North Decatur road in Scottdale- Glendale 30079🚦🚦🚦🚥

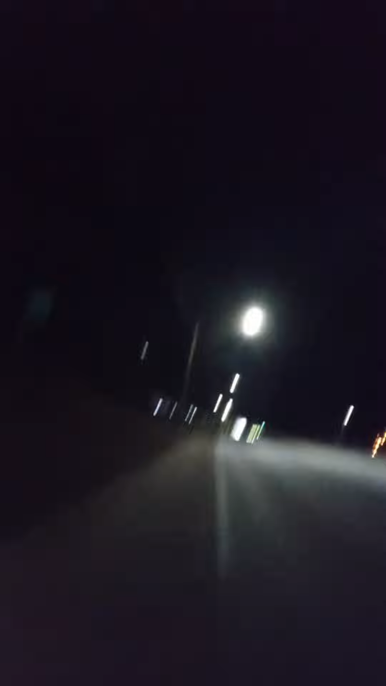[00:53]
Y'all see it? Ain't no way around it. Yep. It's efficient like a referee Wilson. Like I said, this is Glendale. Oh, that's a long way up, y'all. You see it for yourself. Yep. All the way up. Yep, all the way. You see it for yourself. Yep.